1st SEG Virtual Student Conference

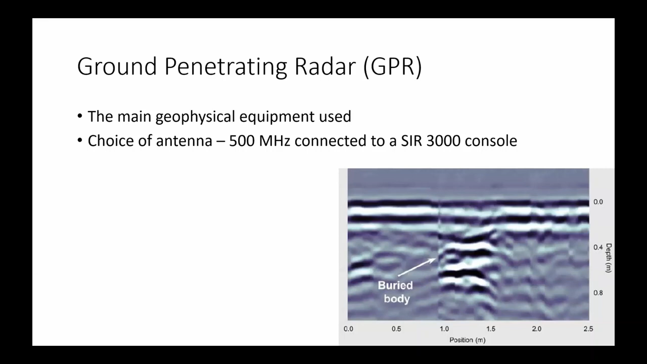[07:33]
it can give you 1 meter radar grams or 2 meters, sometimes a bit beyond 2 meters. So yeah, I was happy with all those values, because what I was expecting to find wasn't the elephant itself, but the hole that was dug up for it. Moving on, this is what I found and what I believe is the burial of the elephant. The first thing that is the most obvious about this anomaly is its size. It's 6 meters long. And at least 2 meters deep, again, because this is how much the GPR let me see.
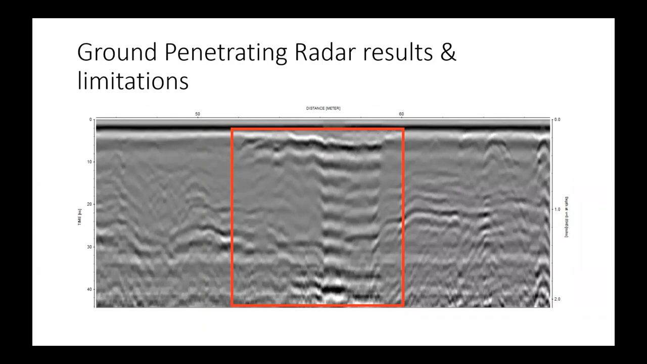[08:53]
of course I couldn't see much deeper than that. Of course, with GPR, you can tweak the values a tiny bit, but there is just so much you can do. However, I was happy with it, but of course you don't want to find an anomaly with just one geophysical equipment and be very confident in it.